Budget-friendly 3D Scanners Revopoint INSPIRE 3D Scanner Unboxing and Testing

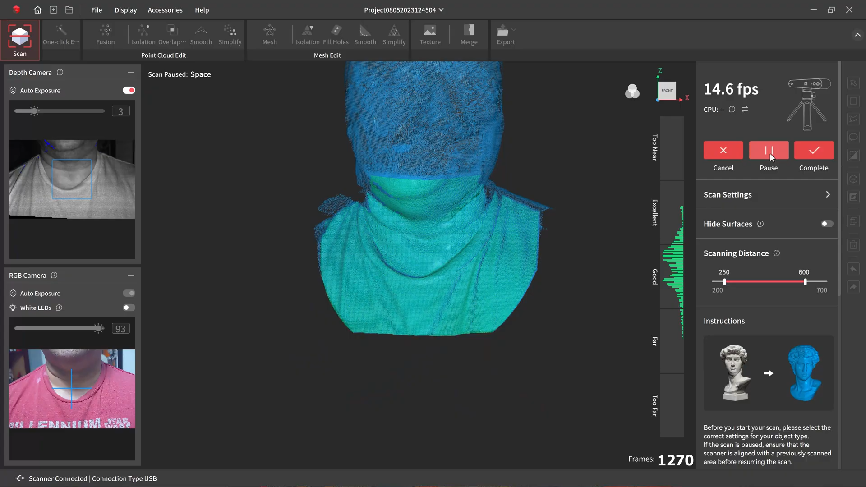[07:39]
let's get a little bit of the shoulders in case I want to do something with the shoulders.
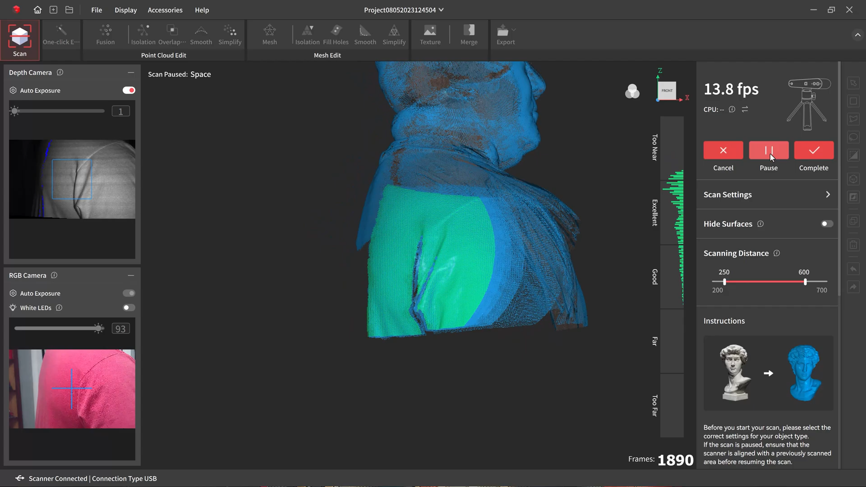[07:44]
And again, I need to practice more with this, but I will be doing a full body scan because I do want to print some Iron Man armor.